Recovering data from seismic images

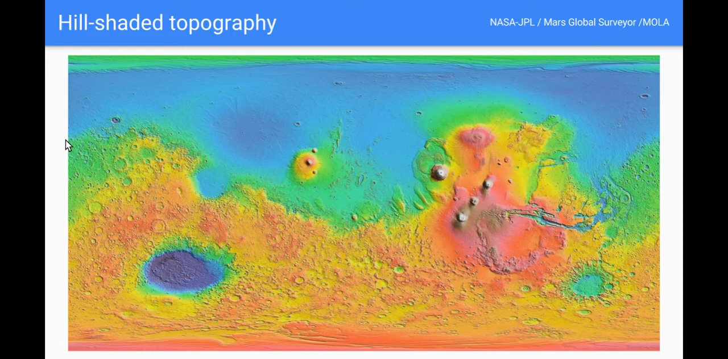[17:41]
image this is from Mars but you know fairly classic kind of implementation of hill shading